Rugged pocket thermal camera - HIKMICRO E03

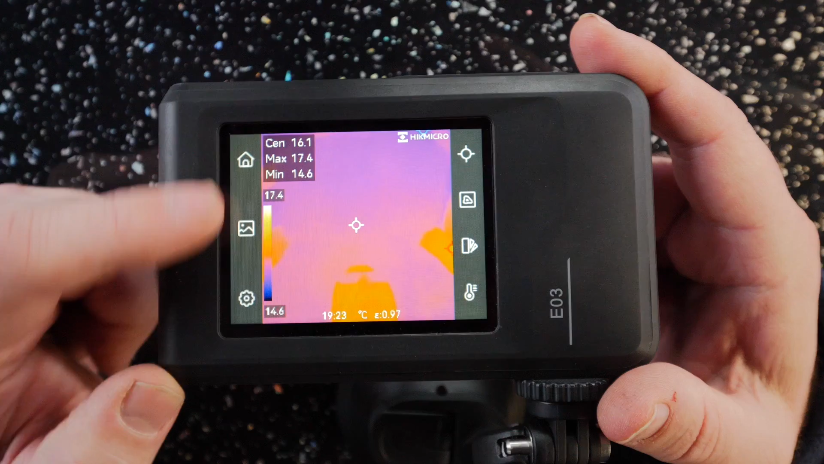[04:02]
On screen: spot 16.1°C, max 17.4°C, min 14.6°C, scale top 17.4°C, scale bottom 14.6°C
So if we look at these buttons down the left hand side we've got a little home button there which will always return you back to this screen here.
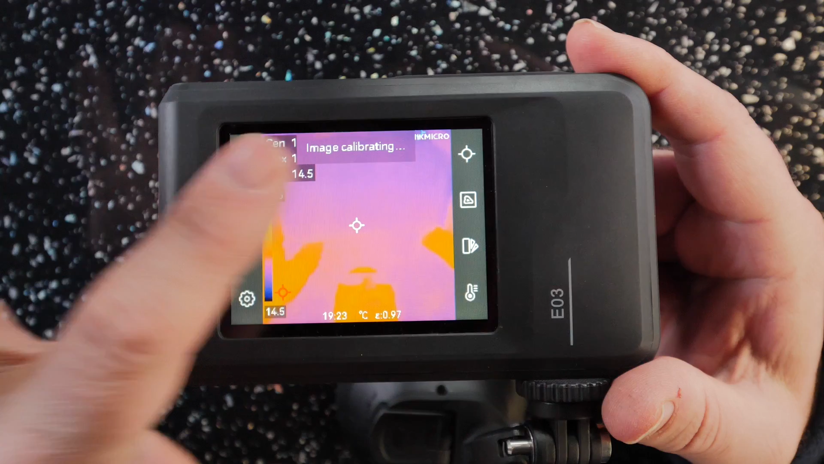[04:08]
This is the live view screen which we've got right now.
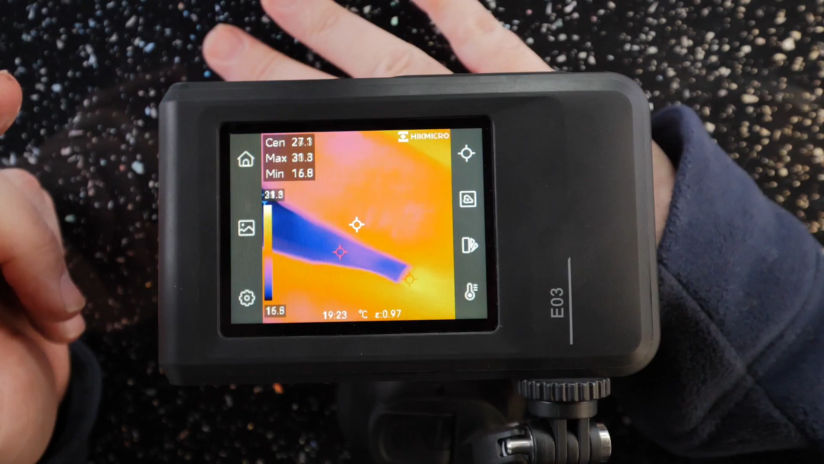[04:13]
I'll put my hand here so you can see what's going on. The next one down is the albums view. So if we press the photo button on the top that'll save a photo.
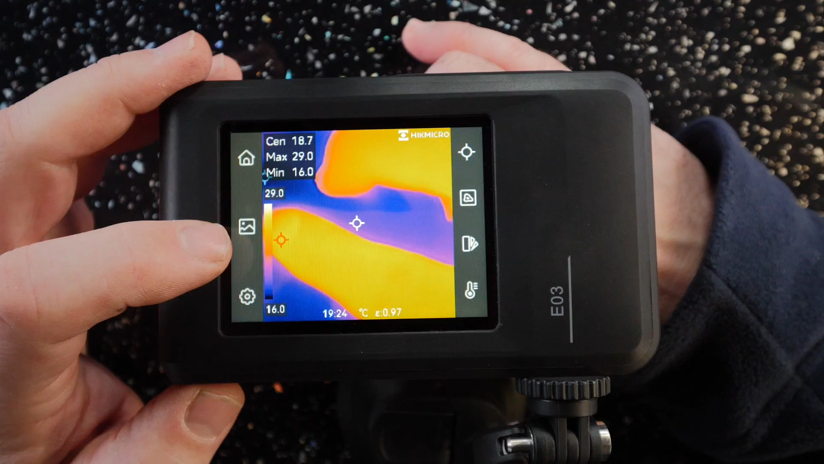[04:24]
On screen: max 29.0°C, min 16.0°C, scale top 29.0°C, scale bottom 16.0°C
What we can do there is we can press the albums and then it'll go into the albums and you can see a few photos that you've taken there and saved.
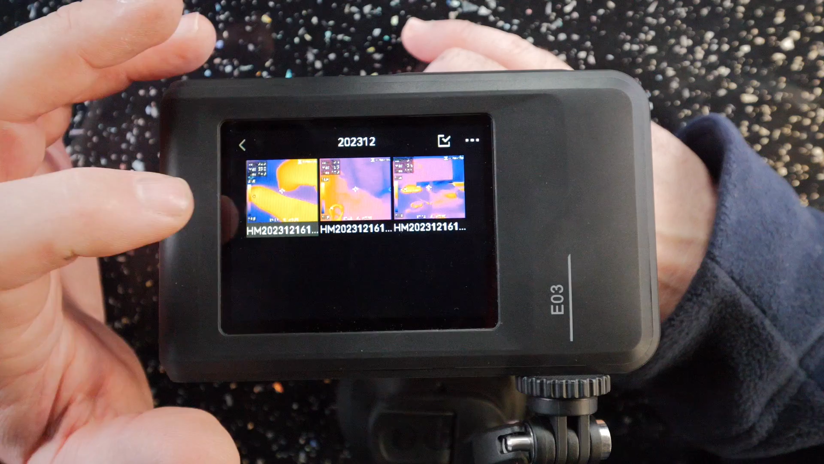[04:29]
Also with the camera button on top if you press it once it takes a photo.
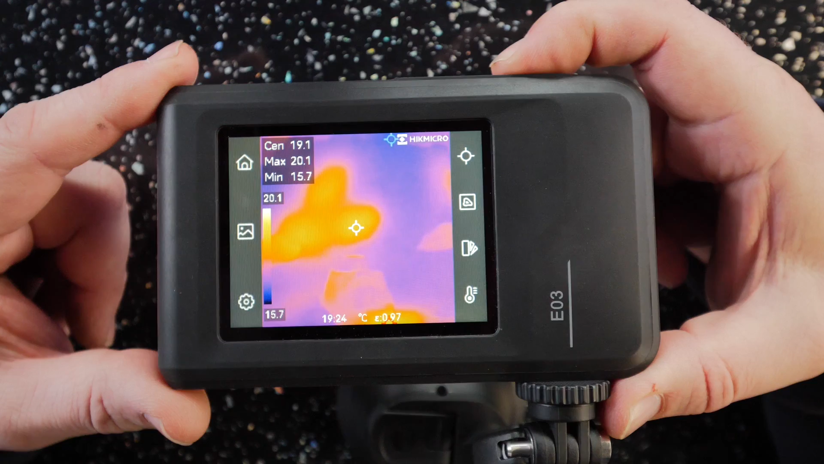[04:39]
On screen: spot 19.1°C, max 20.1°C, min 15.7°C, scale top 20.1°C, scale bottom 15.7°C
If you press it and hold it it starts a video recording. As you can see there the time has started at the top it'll record a video press it again to stop the video.
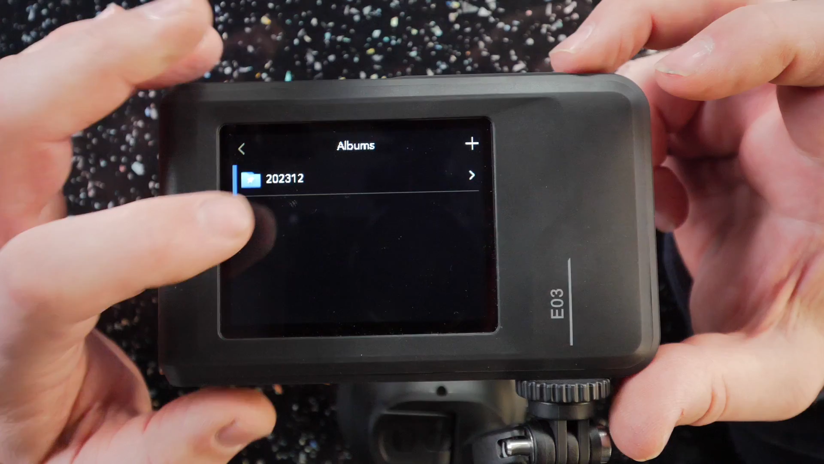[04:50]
If we go into the albums view there you can see the videos we've just saved. We can press play and then that'll record back any video that we've saved. The last one down at the bottom is the settings menu.
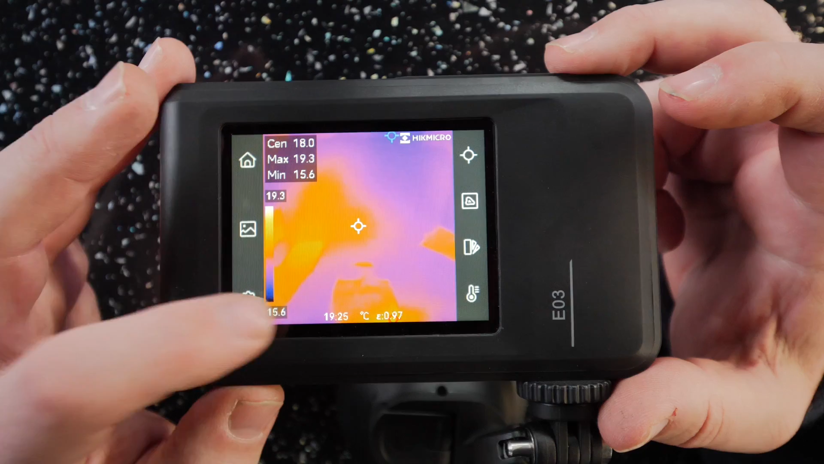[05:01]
On screen: max 19.3°C, min 15.6°C
We'll have a look through that in a minute.
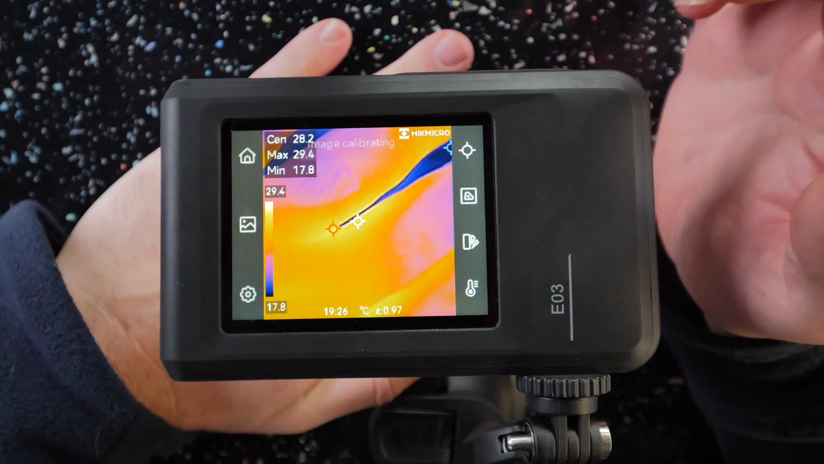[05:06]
If I put my hand in front of this camera what you will notice is there's three reference points.
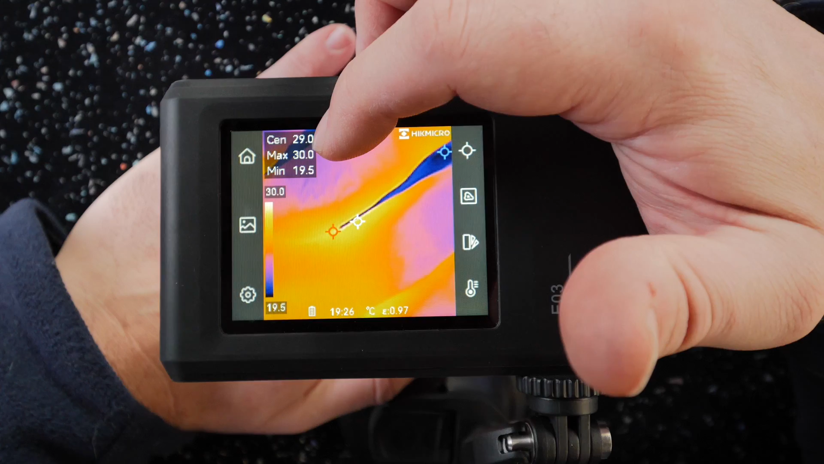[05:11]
On screen: max 30.0°C, min 19.5°C, scale top 30.0°C, scale bottom 19.5°C
Now what that's showing you is we've got a centre temperature, a maximum temperature which is whatever is the maximum temperature for
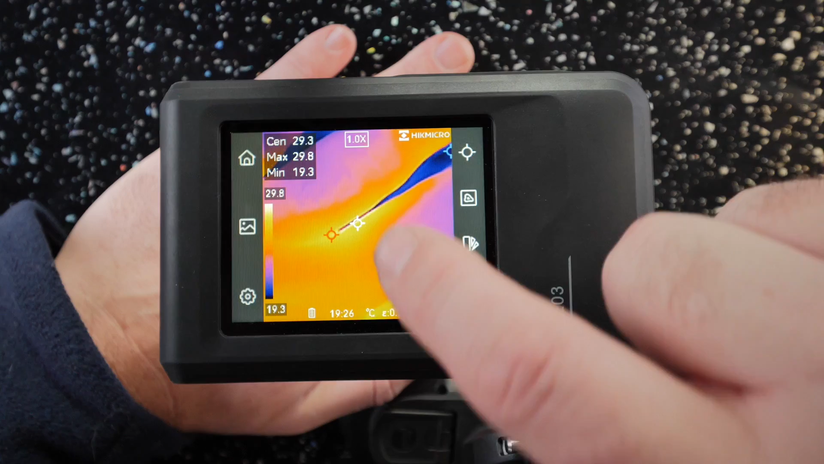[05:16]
what's on the screen at that particular moment in time and a minimum temperature which is also the minimum.
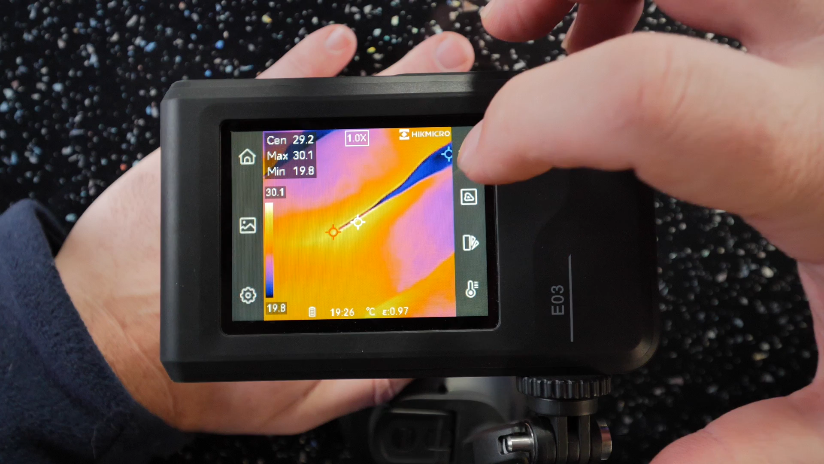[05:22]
You can see there it's between my fingers and down here the hottest point is my skin between my fingers as well. What you can do there is if we press this one at the top you can turn those on and off. So the maximum temperature we can turn off minimum temperature we can turn off we can just have the centre point or you can turn the centre point
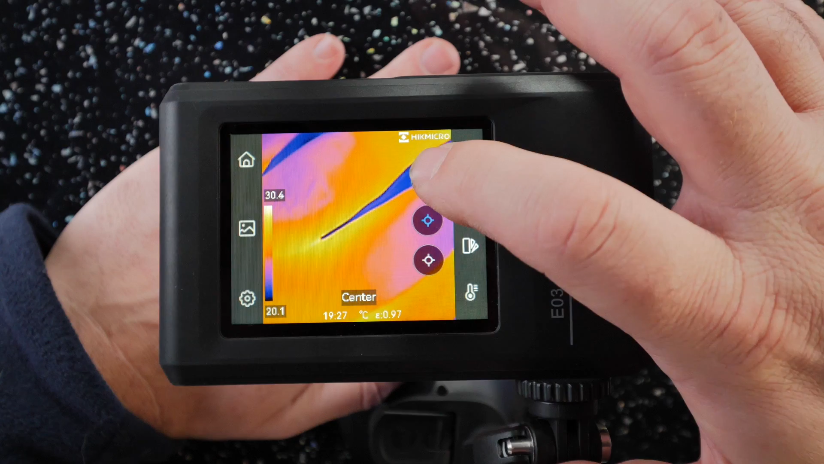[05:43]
off just have the maximum temperature and pick which one you want to have. I'll leave it on all three so we've got all three temperatures showing at any one time.
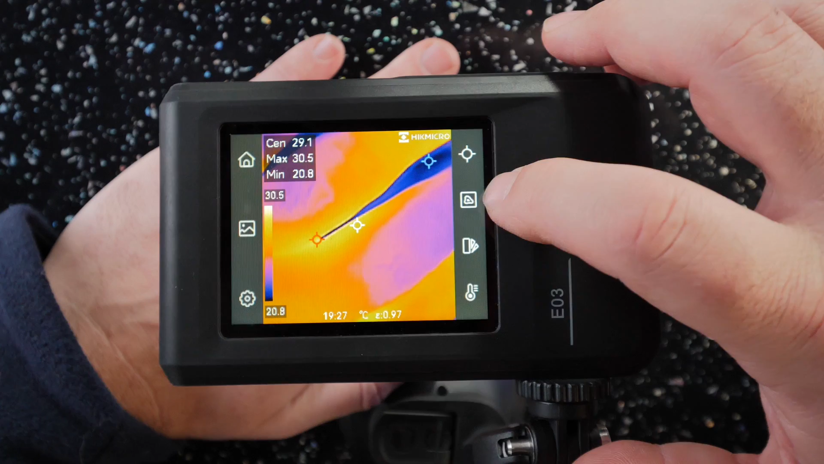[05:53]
On screen: max 30.5°C, min 20.8°C, scale top 30.5°C, scale bottom 20.8°C
The next one down is your image modes. What this will do is currently we're on just a thermal image.
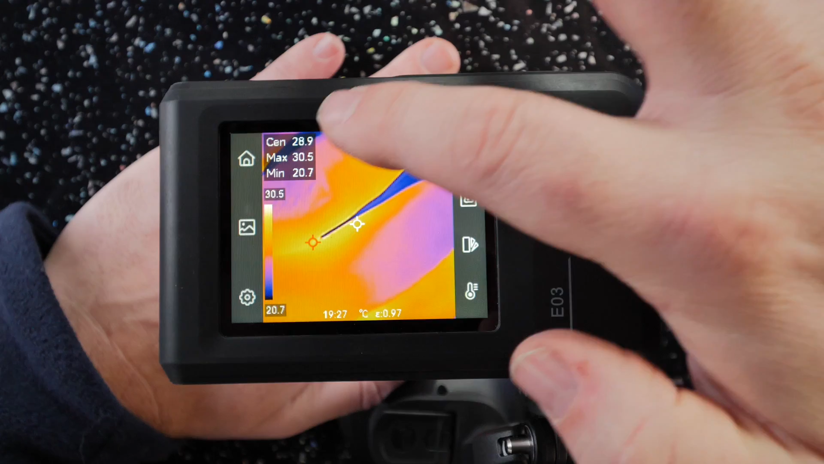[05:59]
On screen: max 30.5°C, min 20.7°C, scale top 30.5°C, scale bottom 20.7°C
If I press that you've got at the top the thermal image.
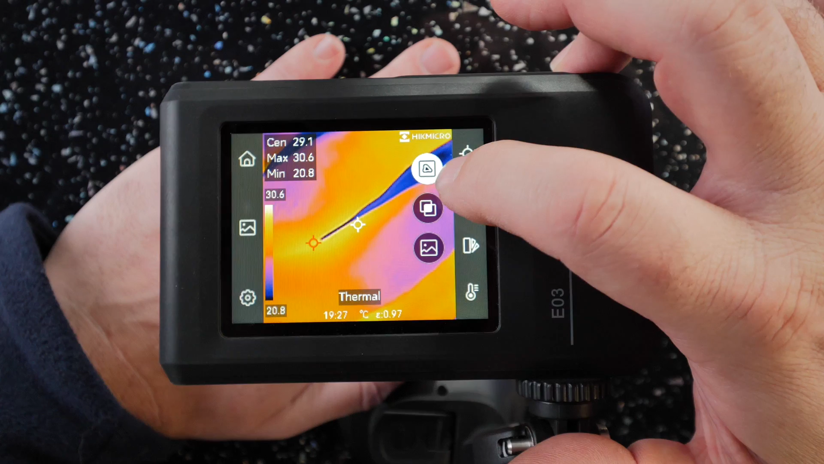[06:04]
On screen: spot 29.1°C, max 30.6°C, min 20.8°C, scale top 30.6°C, scale bottom 20.8°C
The one in the middle is a mixed image between the two cameras on the back
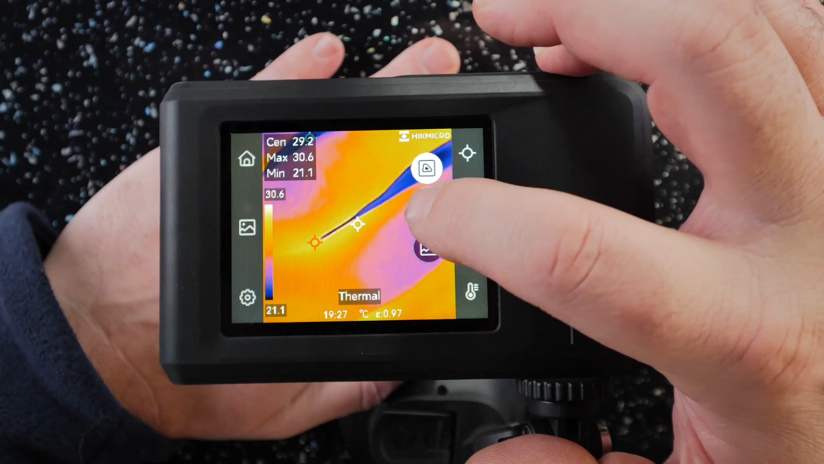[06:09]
On screen: max 30.6°C, min 21.1°C, scale top 30.6°C, scale bottom 21.1°C
which will show the thermal image and a cross of the camera as well.
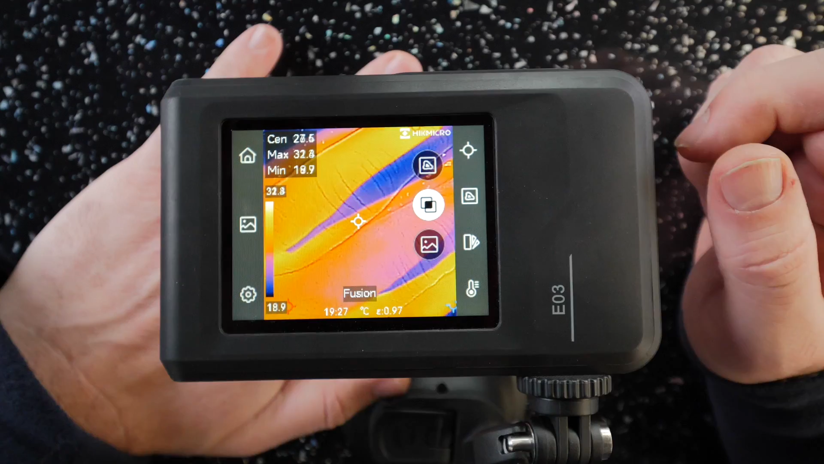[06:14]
On screen: scale top 32.8°C, scale bottom 18.9°C
It's a bit close to my hand at the minute but when you're looking through it normally it overlays it a lot better than what it is.
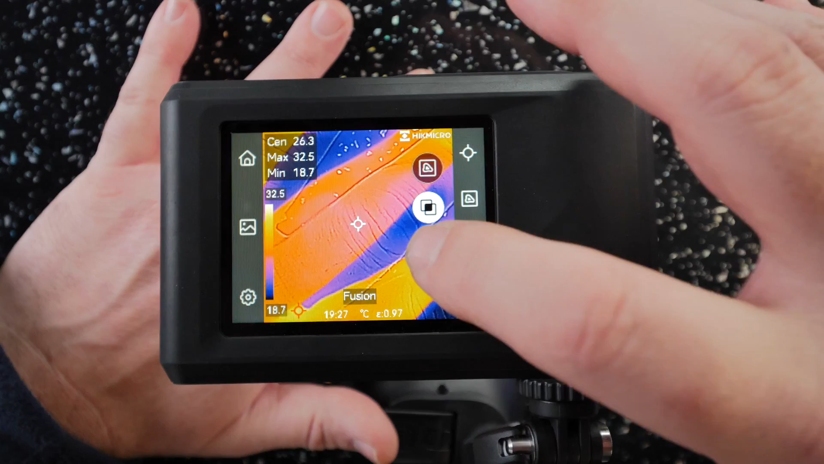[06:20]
On screen: spot 26.3°C, max 32.5°C, min 18.7°C, scale top 32.5°C, scale bottom 18.7°C
Now we'll have a look later when we have a look at a practical example later.